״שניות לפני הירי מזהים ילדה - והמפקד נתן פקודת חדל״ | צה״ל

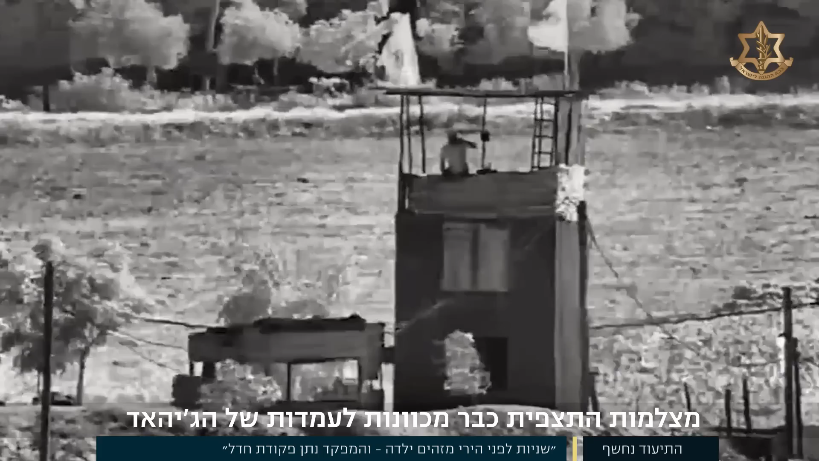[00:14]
מצלמות התצפית כבר מכוונות לעמדות של הג'יאד, רב סרן ב' והלוחמים מפלוגה א' מתכוננים לטעון את ההמלאך, ואז דמות חריגה נקלטת.
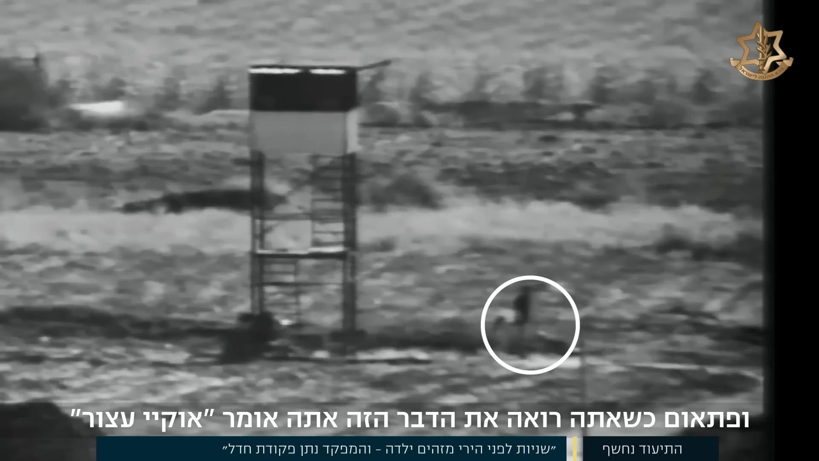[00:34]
פתאום שאתה רואה את הדבר אז אתה אומר אוקיי, יצור. בצהל תכננו היטב את מכת היש הראשונה, שתמנע מפעילי גפ לפגוע באזרחים וחיילים רבים.
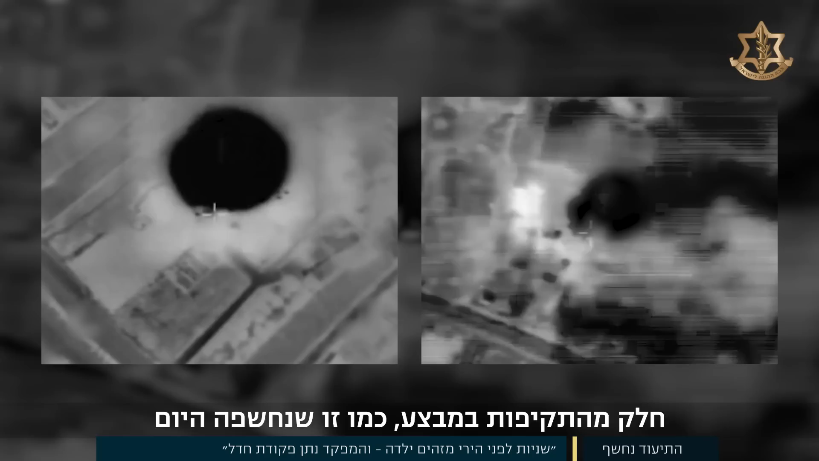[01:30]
נדחו בעקבות אימצאות בלתי מורבים, שנקלטו דרך התצפיות, או לפעמים אף דרך רעינית טייס.
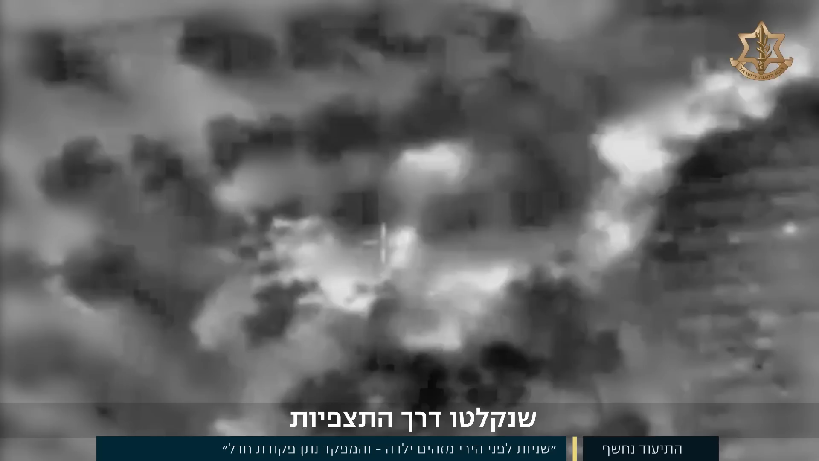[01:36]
כרגע יש בן אדם בתוך ה-60 מטר.